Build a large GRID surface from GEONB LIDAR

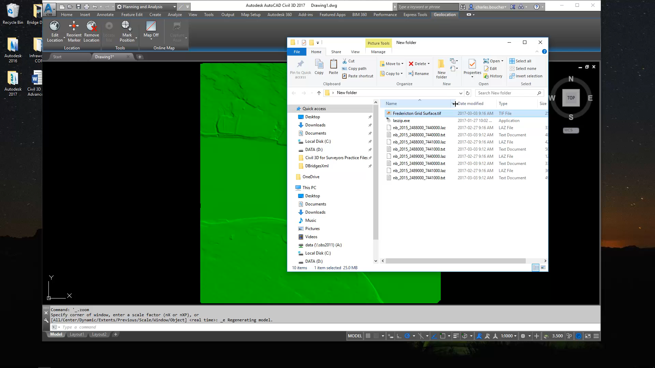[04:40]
You can push that geotiff to any sort of GIS mapping system. You can also hand that out over to the designers using Civil 3D. So using the native Civil 3D command, you can build a surface from a TIFF file.
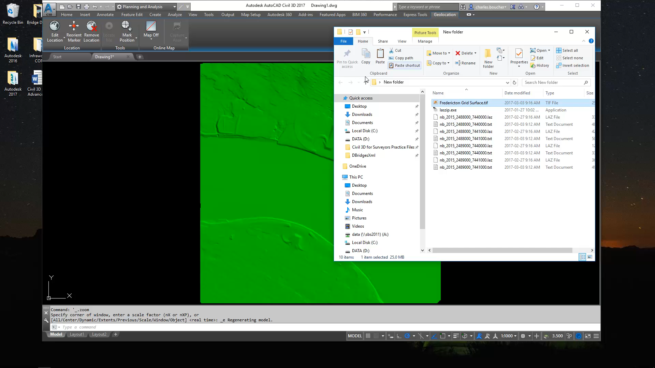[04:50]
So all right. So let's have a little bit more fun with this surface. Since we're inside the planning and analysis workspace, if I head over to the analyze, there's a few things we can have fun with. Number one, the surface hillshade will control sort of the shadows. If you'll notice where you get some elevated areas, you can sort of make out a little shadow.
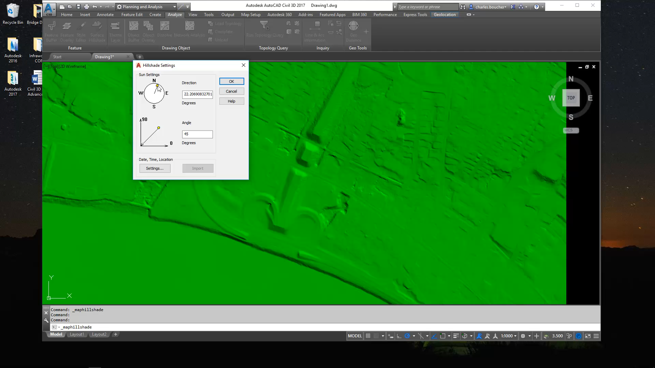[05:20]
So in other words, you can sort of change the position of the sun and just sort of get a different shadow effects and try to generate somewhat of a contrast there.
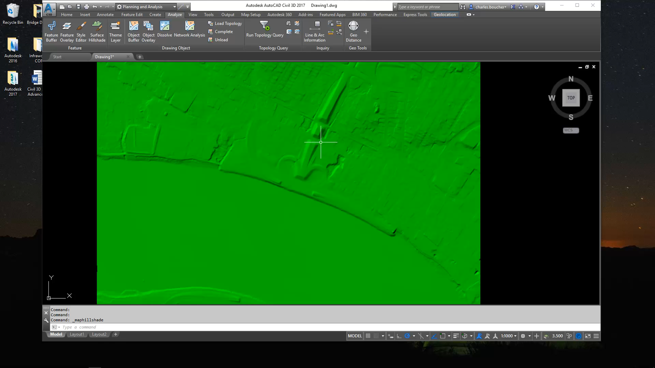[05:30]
So that's pretty fun. Another fun tool here is this little style editor. So using that, we can create a color theme map. And in Map3D or in Civil 3D, there's a bunch of pre-setted
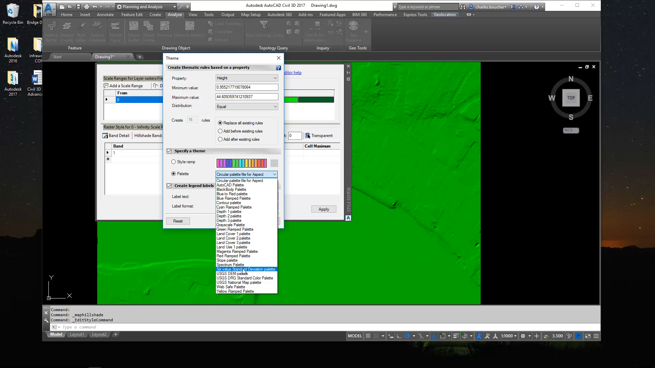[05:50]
color palettes you can use like this one, the USGS National map palette. I'll just use that one.
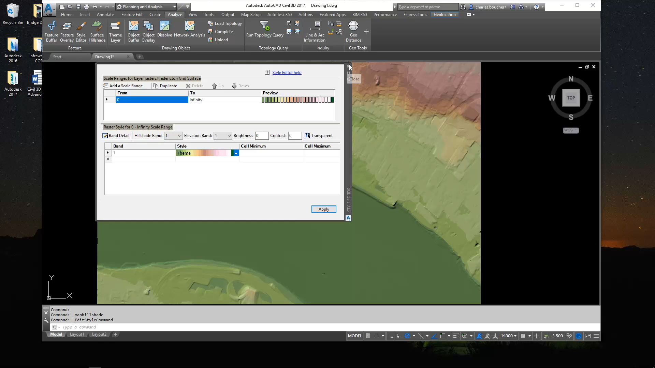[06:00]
And as you can see, it creates a pretty cool exhibit. Another thing that people are often or often are looking for at this point are contours. So just a quick way to generate a contour layer that you can push over to, you know, to a mapping system or to show up on some documentation. If I head over to the view ribbon tab and open up my map task pane,
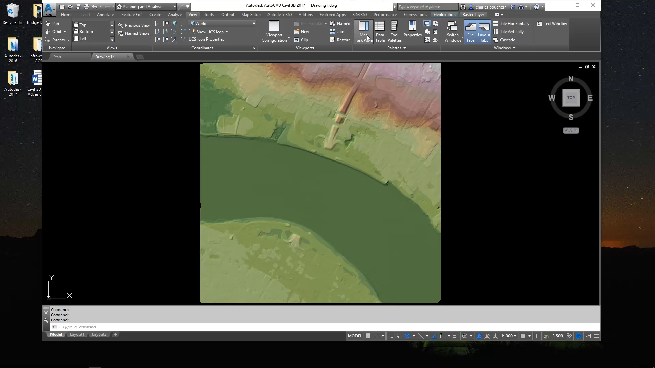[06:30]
you'll see here that I have this grid surface listed.
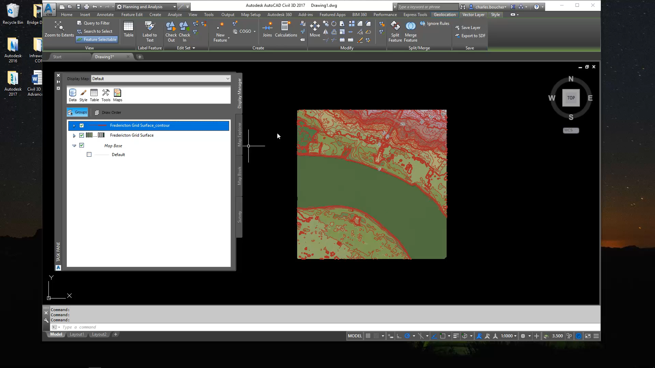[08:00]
Let's use InfraWorks 360 and we're going to load up the surface and see what we get inside of that software.
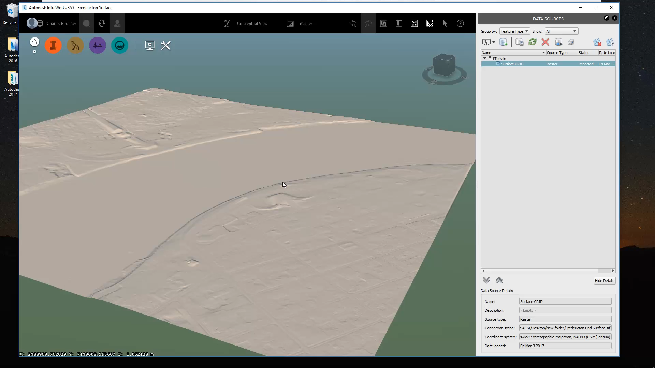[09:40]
Next, just to add a little bit more punch to this, we normally will load in the aerial imagery and drape it on top. Just for the sake of this example, what I'll do here is I'll use the big maps which are sort of directly available from the software here.
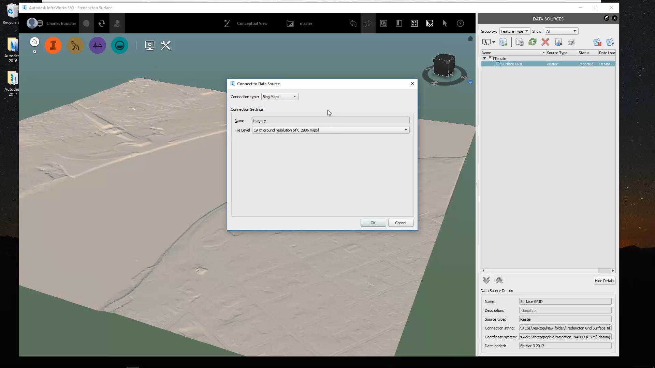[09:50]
So I'll load this up as image and we'll just going to configure it, give it a good name,